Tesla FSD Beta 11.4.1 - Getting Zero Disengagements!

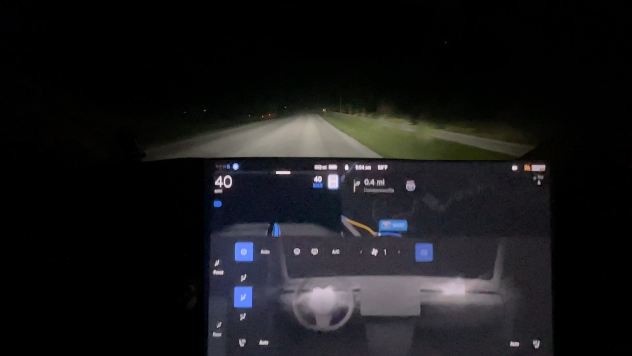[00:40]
We're actually going north of that Lansing, but shout out to Chris I don't Didn't ask to meet up or anything. I don't think I'm gonna have time,
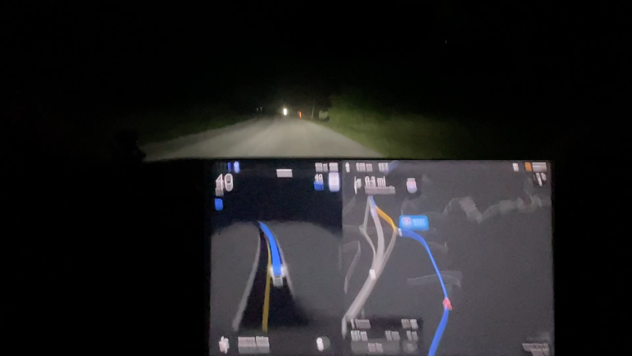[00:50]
but I wish we couldn't that'd be that'd be sweet We couldn't but um Yeah, we're gonna see how it does this morning So it turns out I didn't really understand that this type of road resurfacing is
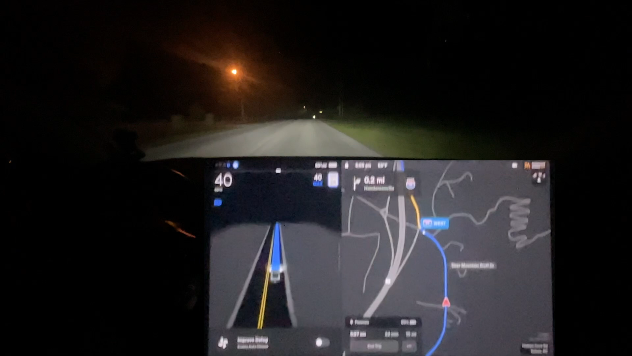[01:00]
Literally they put tar down they put a thin layer of gravel and then the car is compacted gravel and that's it There's no like blacktop that goes on top of that. That's literally how that's how the road goes So
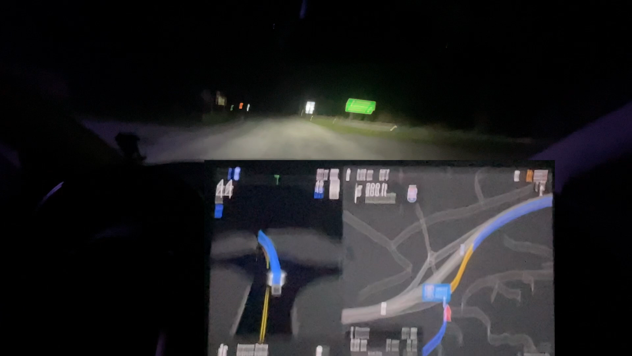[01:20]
I See if it's gonna do the same weird breaking me over here.
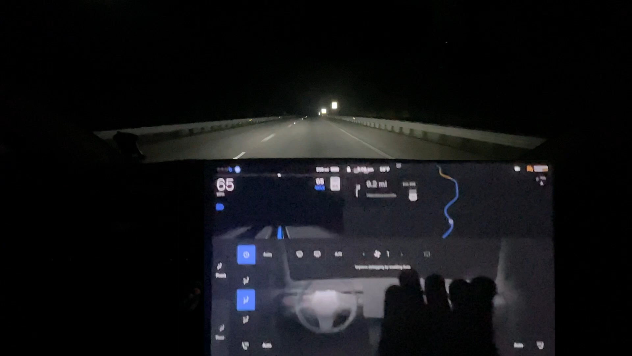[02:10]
Okay, anyways, we're gonna I'm pretty sure actually I'm pretty sure we're gonna need to actually manually change lanes because of the highway Highway construction they brought it in construction overnight anyways back to this so I normally do on Manual I just this is far more efficient for my car because I don't have a heat pump Unless you're in the summertime of course,
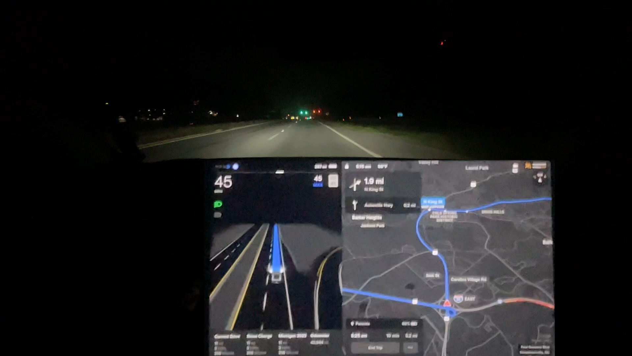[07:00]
so that's, I mean that's clearly a regression Um, over, over the 10s But maybe it's because also I would mainly lane change half the time right there Um, it needs to get over sooner Uh, is what it needs to do Okay, it was braking seemingly I'm guessing it thought that car ahead was closer than it really was And so that's why it braked so much And so just to be transparency, you can't really see my foot right now Normally I try and keep my foot in view So you can see if I'm pressing the pedal And I was pressing the pedal to keep it from braking more When it brakes that hard Uh,
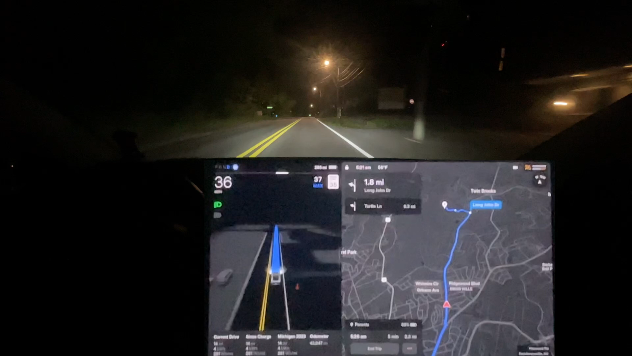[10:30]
that was an improvement over the previous version No doubt So, glad to see that, everyone That's, um, that's what we need to see So, that, that's one thing they said in 11.4.1 Is that routing, um, would be improved And I want to say they said something about intersections being improved But maybe, maybe not But definitely routing, um, would be improved About lane selection and everything And that was improved It stayed in the left lane right there And it chose the correct lane going through the intersection It doesn't need to change lanes like with blinkers It just needs to stay in the correct lane The left lane that I was in is the correct lane for that Anyone, uh,
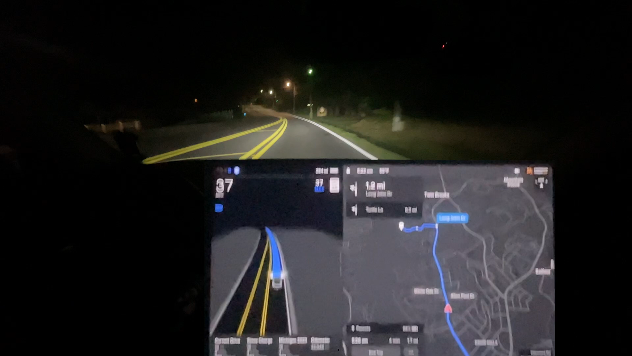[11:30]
like, zipper merge And people don't do that And some people just, sort of, ask, you know, not Not good individuals And, um, they will try and cut in front of you using that lane
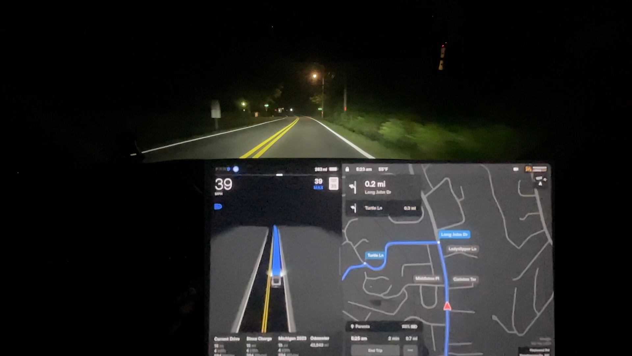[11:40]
Let's see how it does in the final turn And this has improved It got over at the appropriate time Instead of a little bit late
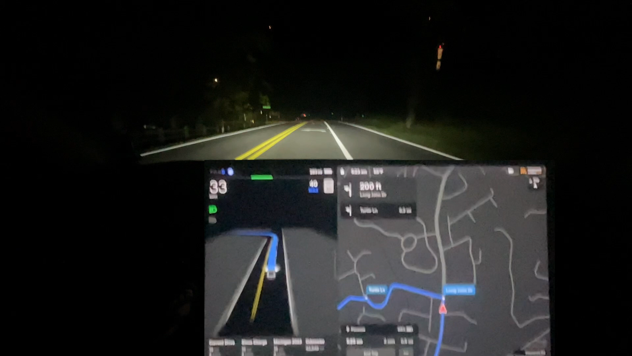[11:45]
I didn't like that it swung a little bit right right there But that was a good turn overall So yeah, everyone, this is complete Uh, zero disengagements We are back to zero disengagements I can't say it's the best it's ever done this route Um, strictly because of the highway exits But then again, I didn't do that manually I'm not gonna call it the best it's ever done yet But this is one of the best, no doubt One of the best it's ever done this route Um,
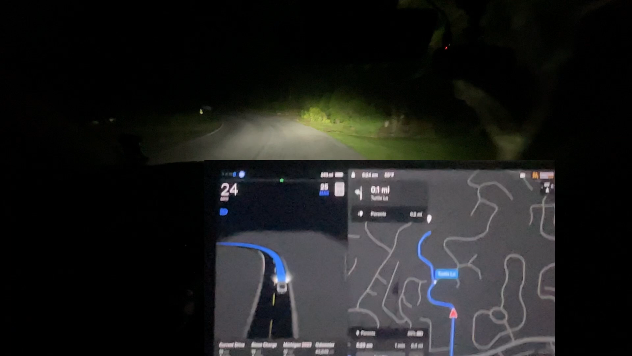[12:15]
it is also, you know, in the morning there's no traffic So it's a little bit unfair But that intersection for